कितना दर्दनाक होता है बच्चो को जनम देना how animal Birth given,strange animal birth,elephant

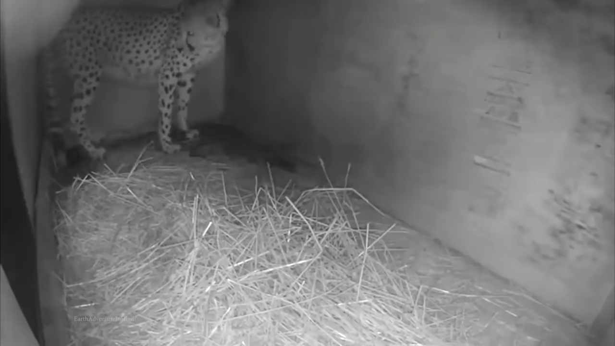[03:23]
क्या कहेंगे सबसे पहले आपको बता दे ये कोई मामूली चीता नहीं